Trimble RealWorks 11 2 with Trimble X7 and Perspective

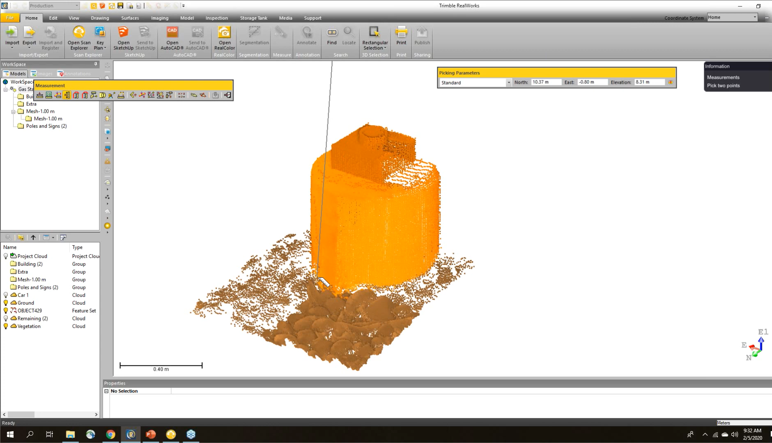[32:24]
And so 10.2. So these are all roughly 10 meter light poles.
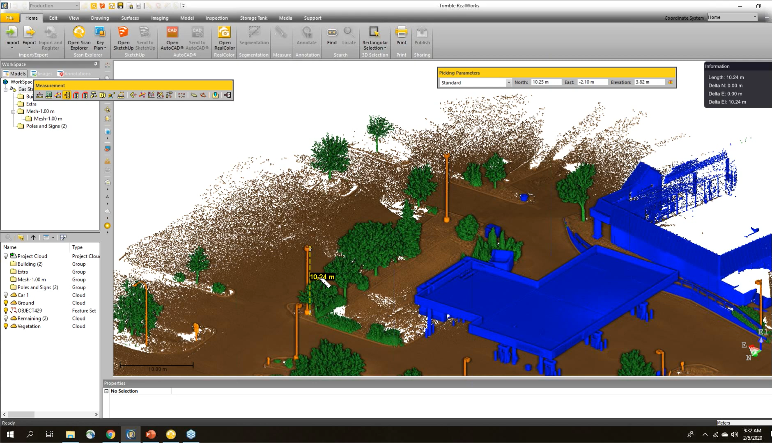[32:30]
But maybe I want to know a horizontal distance. So maybe over here on I'm going to hide the vegetation just to get it out of the way.
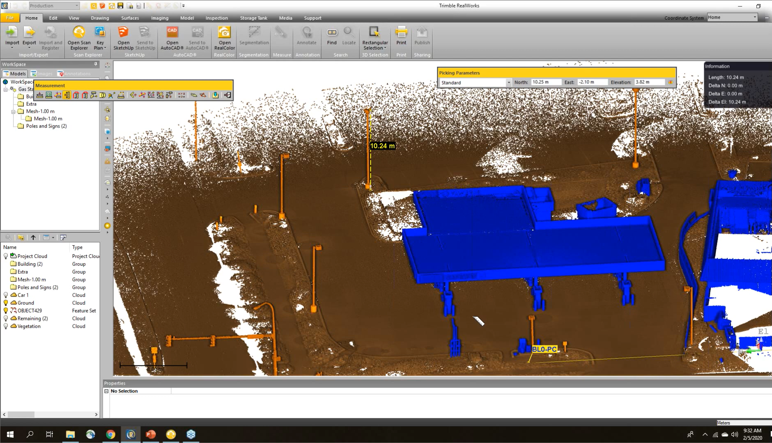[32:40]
Maybe I want to know the clearance for getting vehicles through here. I could do a horizontal measurement. So in this case, I could come over here on this pylon.
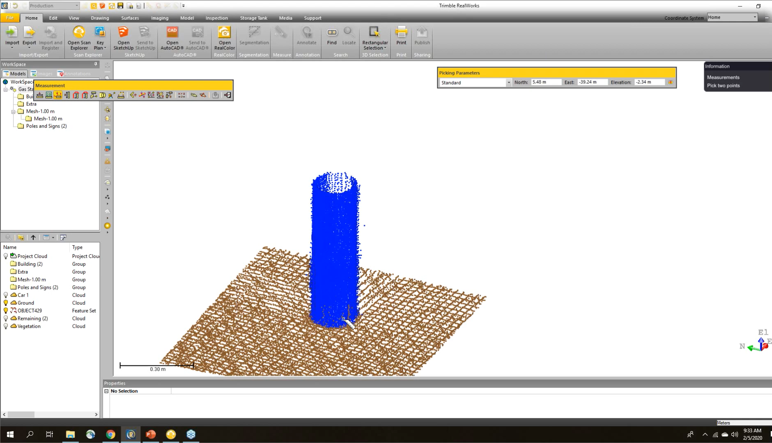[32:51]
Click on that. Oh, I didn't quite catch the inside like I wanted to.
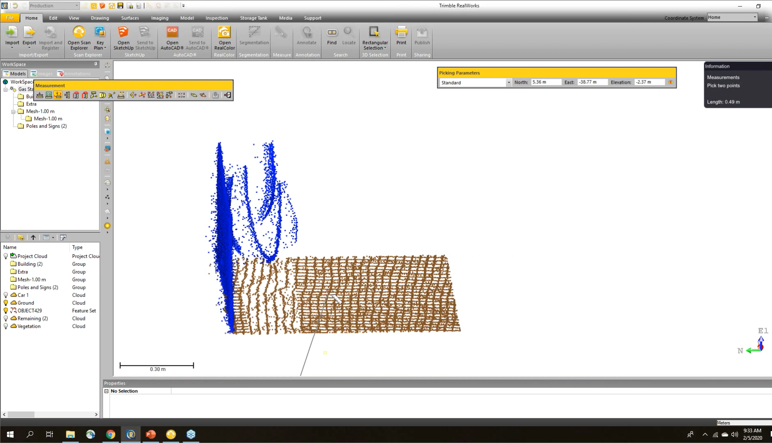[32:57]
So I'm just going to come back and increase this. Okay, make that a little bigger so I can get some context. So I want to click on the inside here. Then I want to come over here, click on this other one.
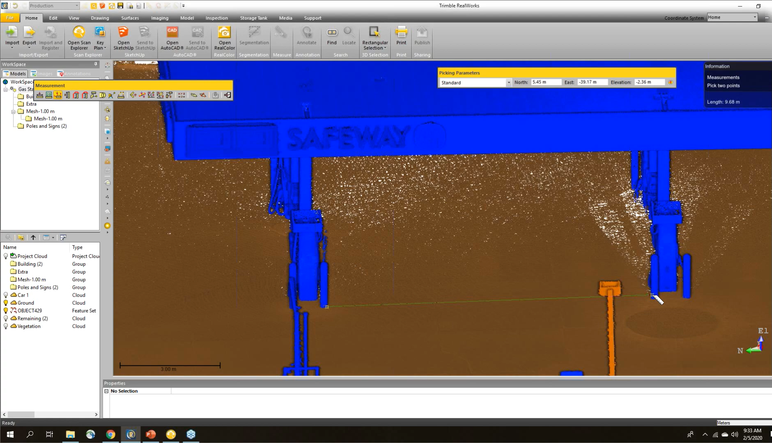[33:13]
Again, just make sure I'm in the right place on it. Click on the inside.
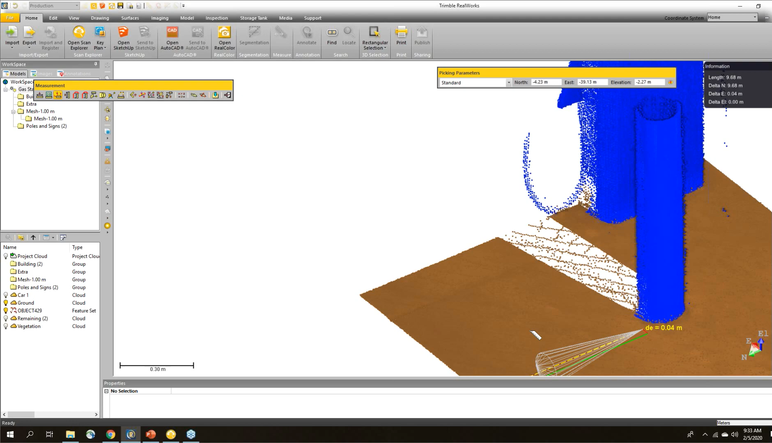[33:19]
So I can see that I've got about 9.6 meters of clearance between here. So if I wanted to make sure that a vehicle would fit, I could turn on my point cloud of one of the cars that was parked over here.
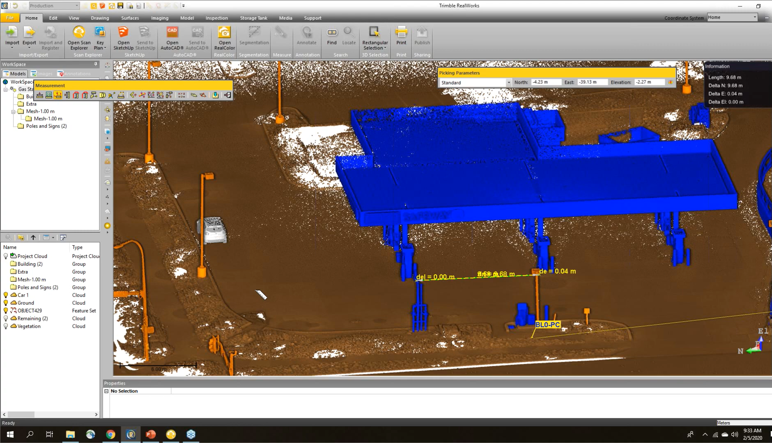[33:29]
I could do the same thing. I could come through and take some measurements on that.
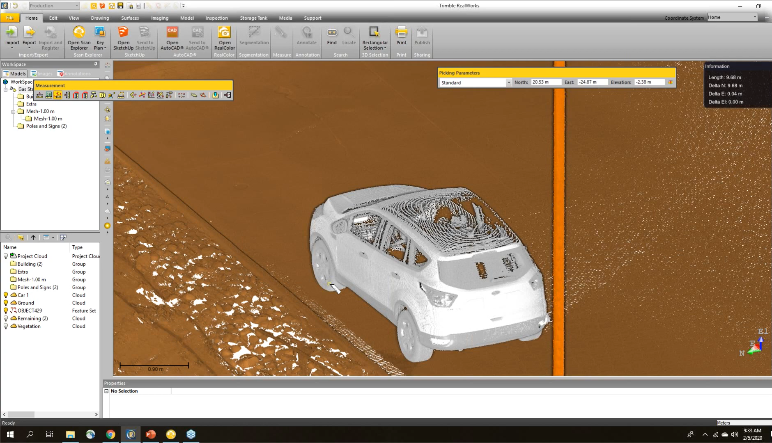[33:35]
For example, we'll just click on the outside of the wheel here. Come over here, click on the other side of this wheel.
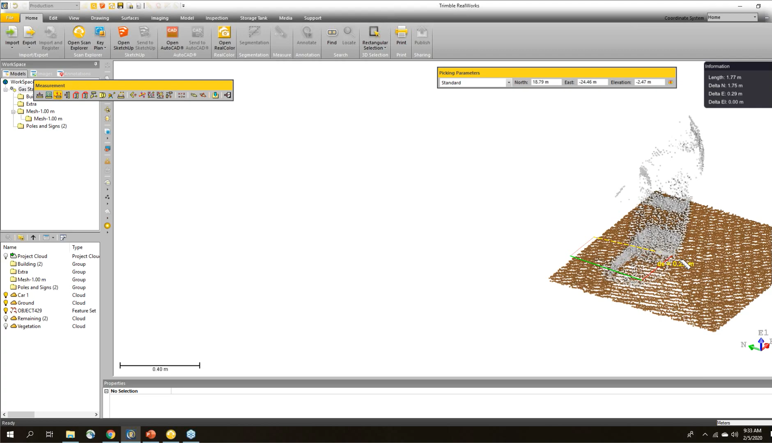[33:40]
And we can see that this car is only about 1.7 meters. So we can clearly get a few cars through there.
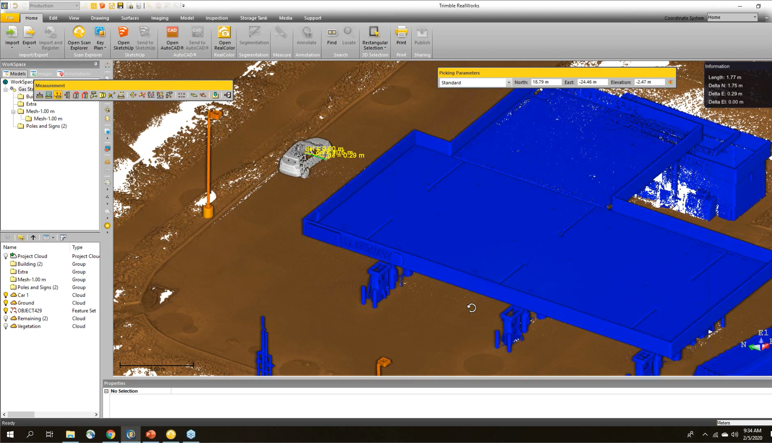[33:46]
The reason I bring this up is the gas station I go to fuel up in is really tight and it drives me crazy.
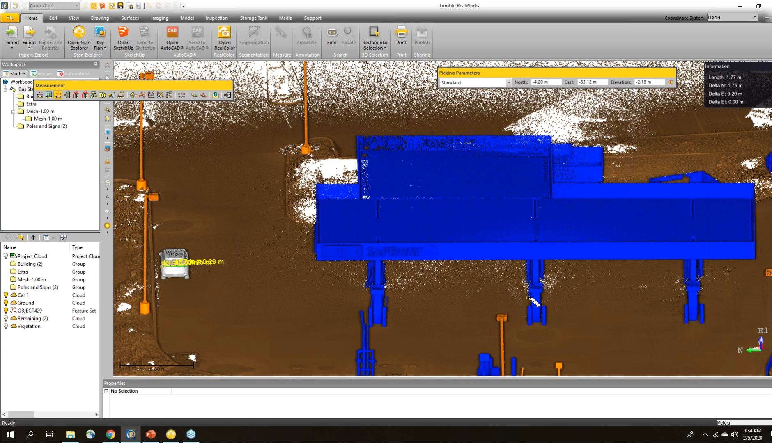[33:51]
So I'm obsessed with these clearances. Now, if you didn't want to just take measurements and get these, and of course I can save these measurements and bring them up later or export them if I want.
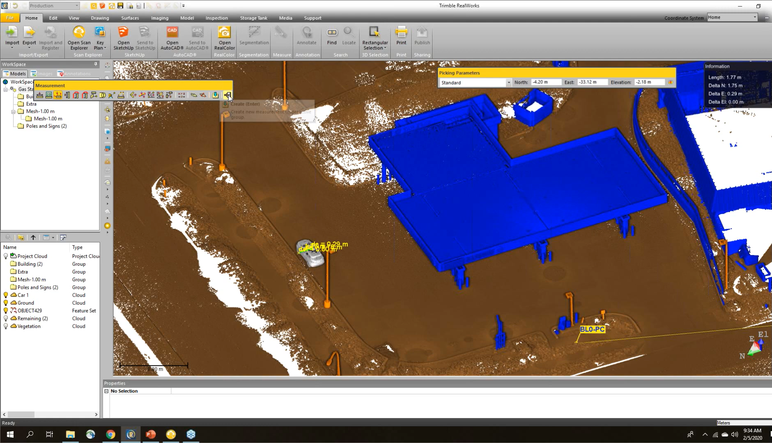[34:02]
But if you wanted to do more, here's an example where we've gone through and done some quick modeling on here. I'm just going to display the geometry. And you can see that I'm just seeing wireframes. I'm going to change this to textured. And I'm just going to hide, after this is displayed, hide the point cloud showing all of the building.
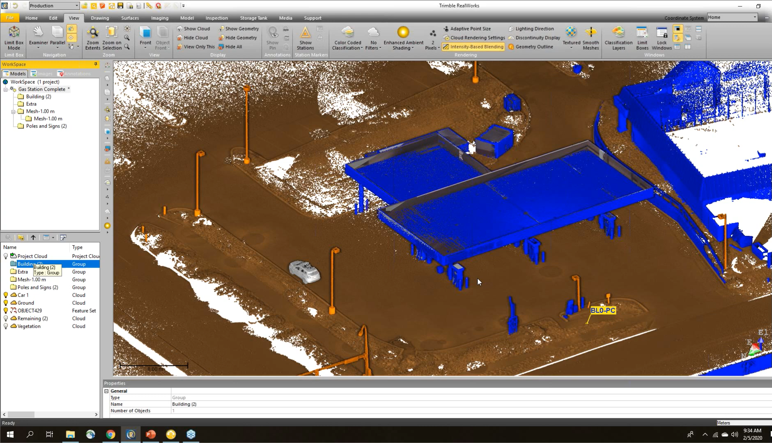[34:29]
So now I can just look at the textured model. So this was a model we created inside of Trimble Realworks using the modeling edition.
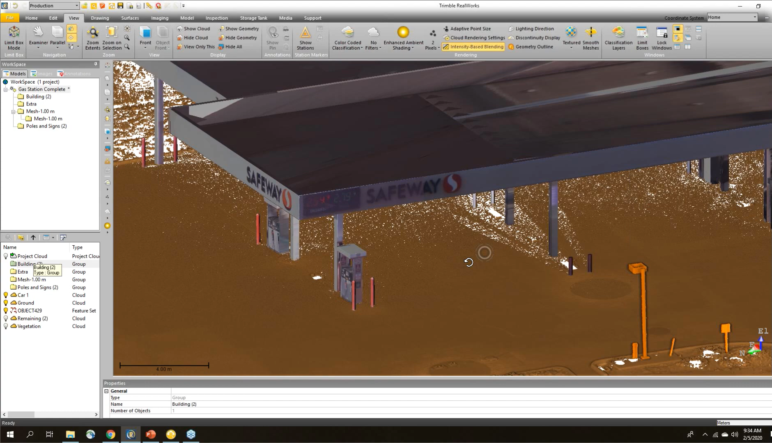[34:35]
We've also textured it. So it gives a lot of context as to what's going on.
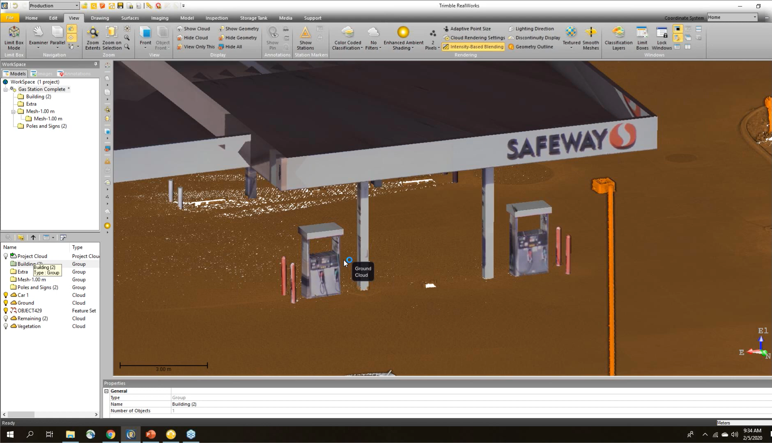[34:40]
Kind of a trick you can do if you don't want to model all of the fine details. You can add texture to it, similar to like what you see in Google Earth. And you can get a lot of information just out of having these objects modeled in here.
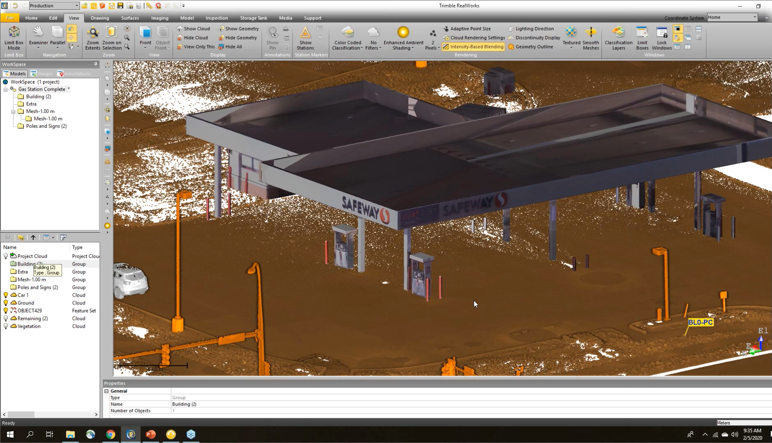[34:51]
If I wanted to, I could take this model and export it, this mesh, view it in something like Google Earth to get some idea.
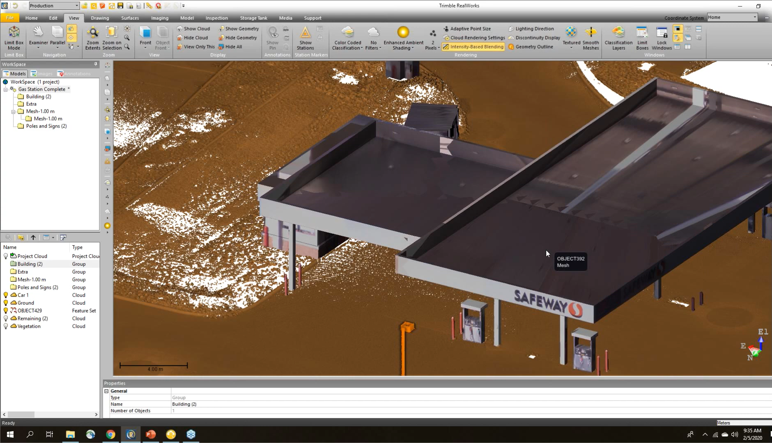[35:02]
Maybe you're doing some planning or something along those lines. So modeling, we can also go in and do some line work. I'm just going to bring up the drawing tool here
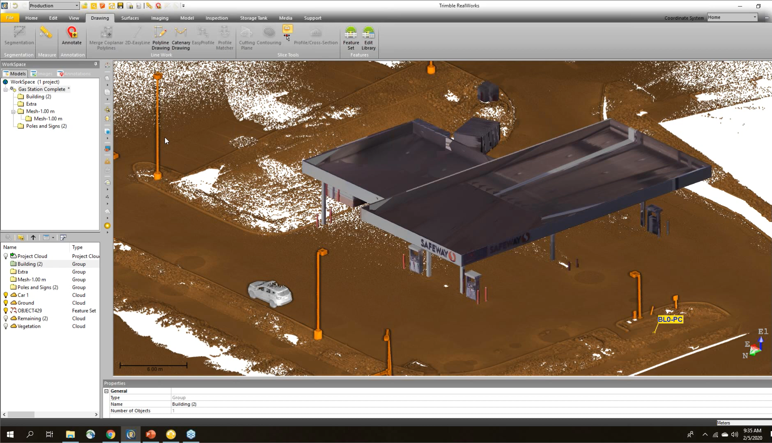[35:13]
and open up the cutting plane. So cutting planes are nice. If I wanted to create cross sections of an object like that building, I could do that.
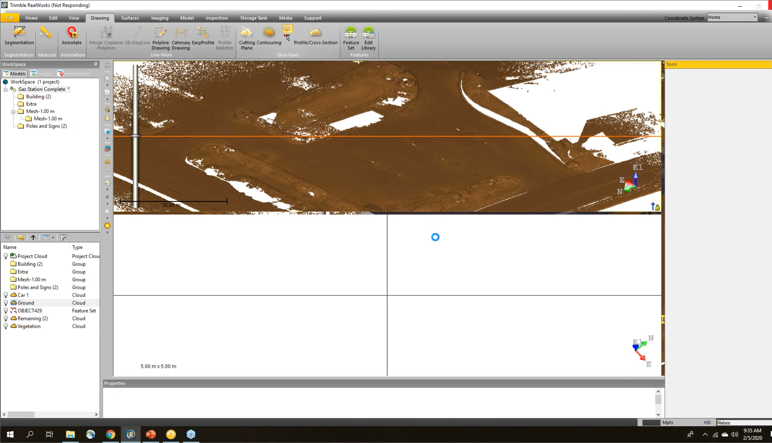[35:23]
In this case,
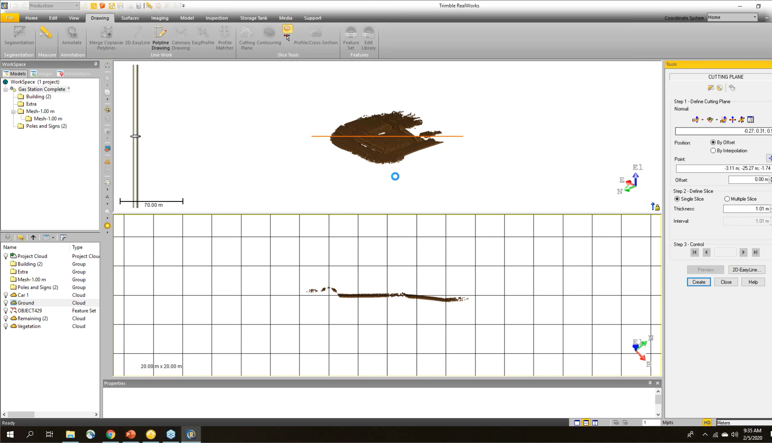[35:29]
just going to set my elevation perpendicular to the elevation or Z axis. So I've got my plane here.